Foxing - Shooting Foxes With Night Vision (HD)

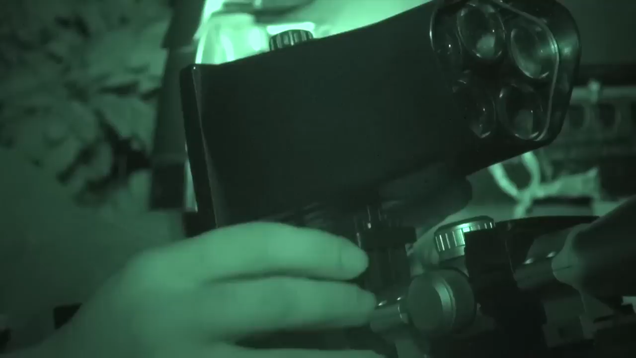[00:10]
the boys have left the lamps behind as they head into the darkness after the Night Sight Eagle and the Night Sight Spotter Xtreme.
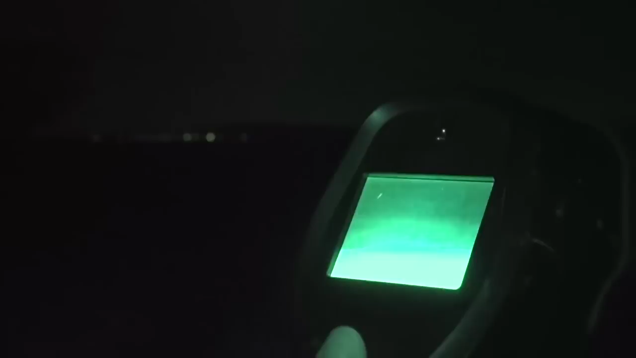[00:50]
We've tackled many fox problems with him over the last few years and has developed a fierce reputation for knocking over Charlies.
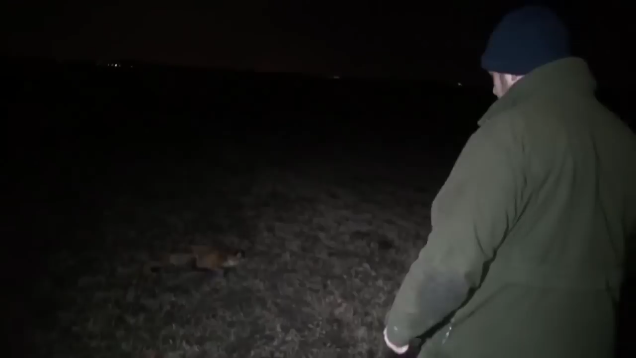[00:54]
Nathan's preferred method of foxing is on foot and by using his trusty lamp,
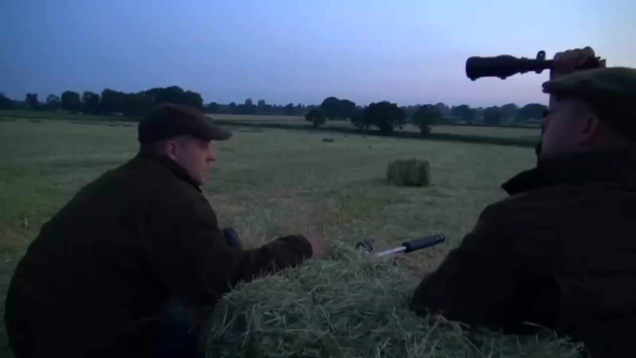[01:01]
but he's been impressed with the capabilities of the Night Sight Unix in the past.
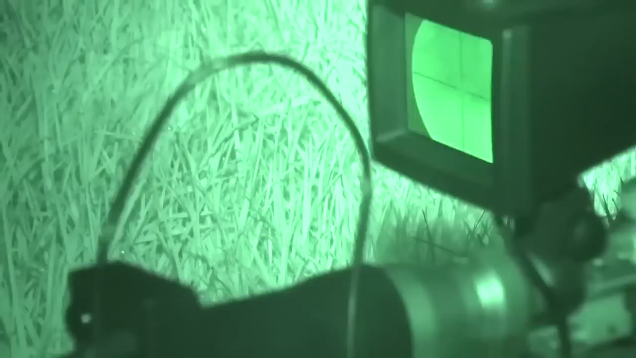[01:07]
Tonight, we've tasked him with leaving his lamp behind and only using the Night Sight Eagle Spotter Xtreme combo.
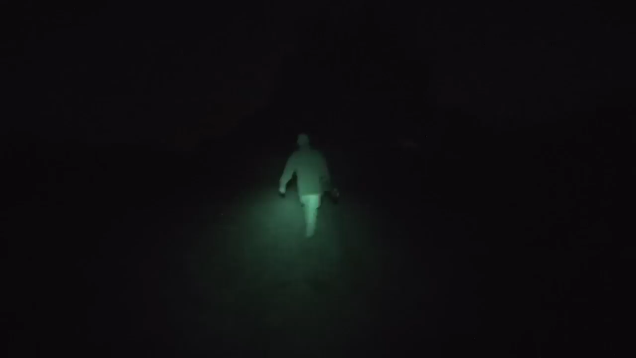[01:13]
Can Nathan still deliver for the farm owners without his lamp? There's only one way to find out.
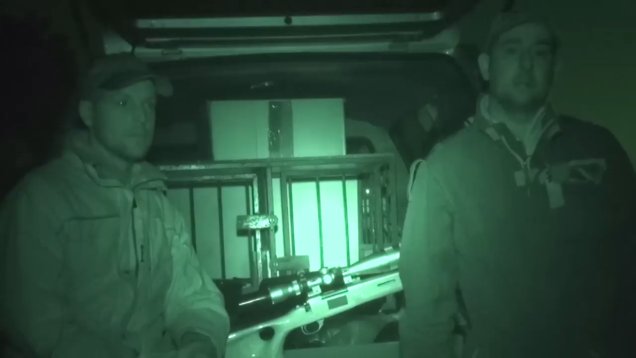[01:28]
She's due to start lambing beginning of November and she's seen quite a few foxes about so she wants us to come and try and sort them out.
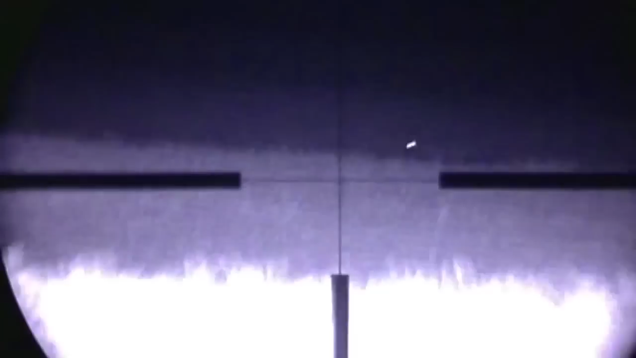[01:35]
I've been baiting an area up 200-300 yards across the field here for the last week and I know there's definitely two foxes coming to it.
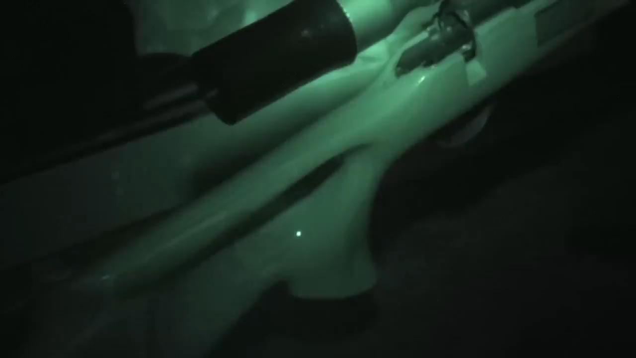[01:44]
We brought the 22-250 out again. It's a Howitt, 1500 stainless heavy barrel.
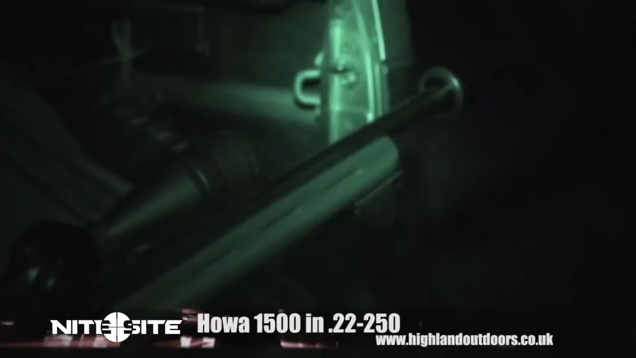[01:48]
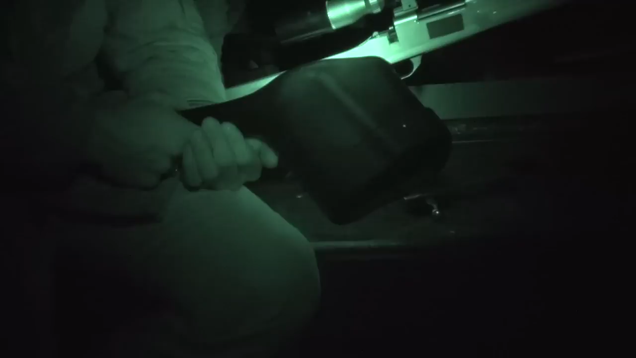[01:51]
We're out tonight with the Night Sight Spotter. We've used it before.
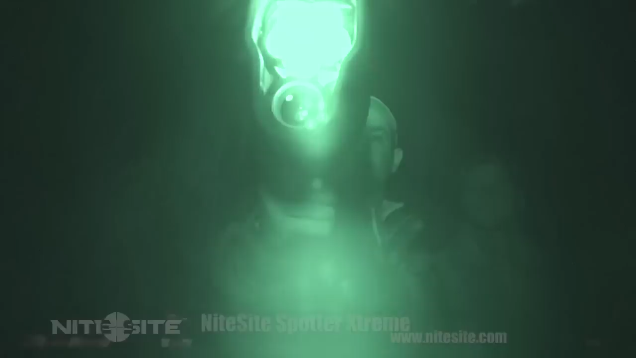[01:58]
It was a good tool and last time we were out he used the Night Sight Wolf which was absolutely brilliant. Tonight we're going to use the Night Sight Eagle.
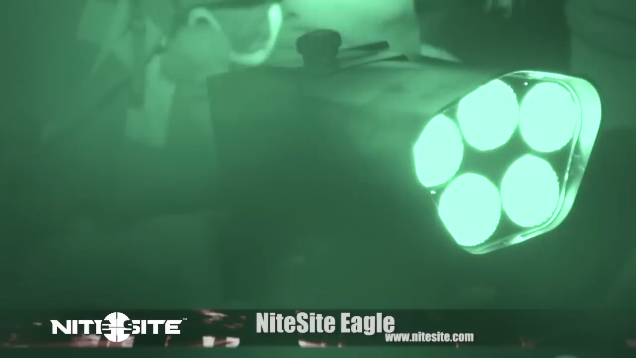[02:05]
So that's supposed to be the top notch.
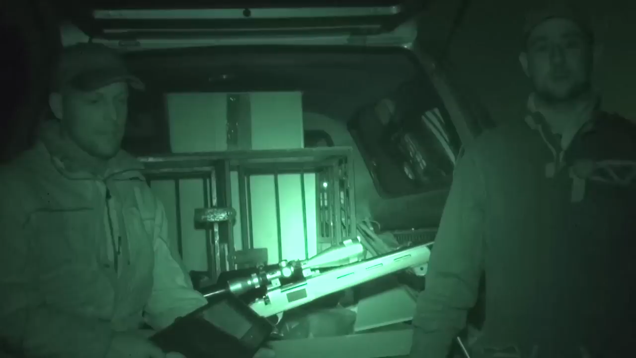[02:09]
So we're going to see what this one's like tonight and go from there.
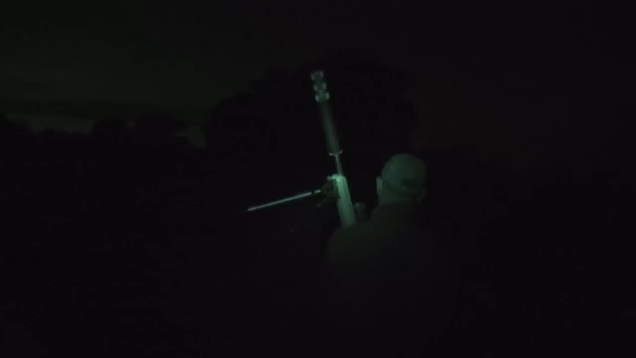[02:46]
They use the Spotter Extreme to scan the darkness without fear of spooking any foxes hiding in the surrounding undergrowth.
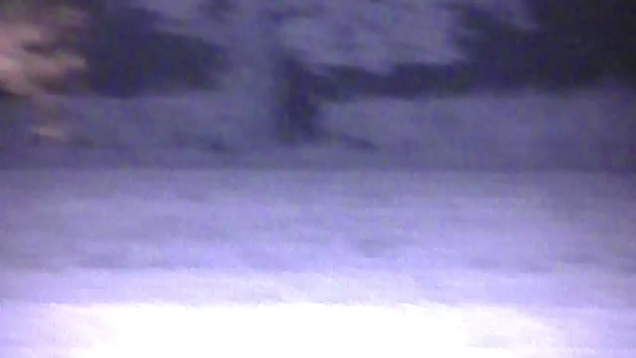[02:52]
This farm is vast and there's plenty of open spaces. The Night Sight Eagle and Night Sight Spotter Extreme both have identification
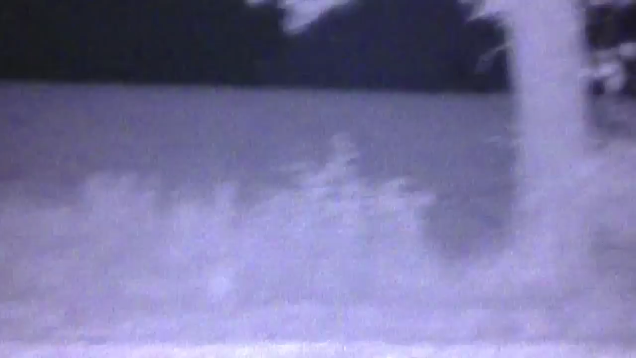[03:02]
ranges of up to 500 metres which is perfect for scanning these fields.
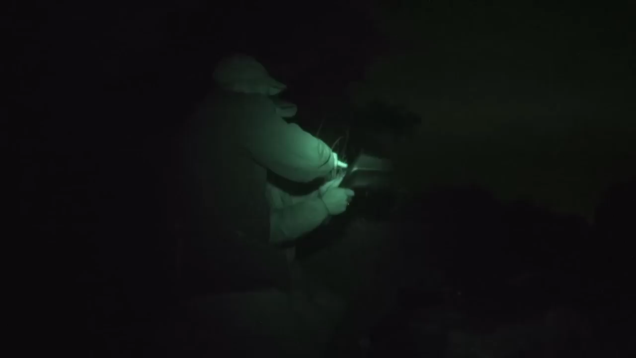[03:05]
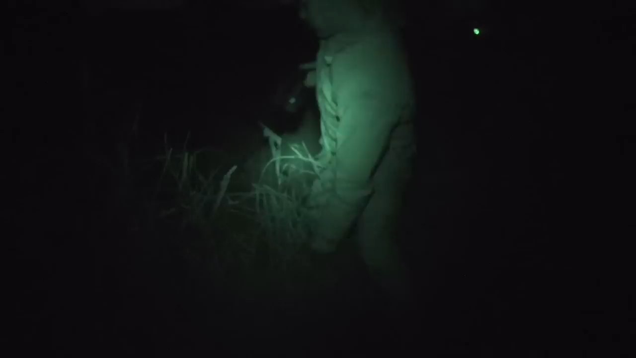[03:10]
They can scan the darkness in every direction looking for a fox to make its way out of the hedgerows.
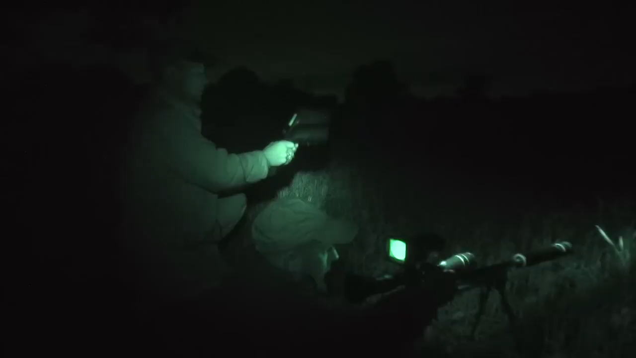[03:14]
Without the lamp to spook them they just need to wait for it to come within shooting distance.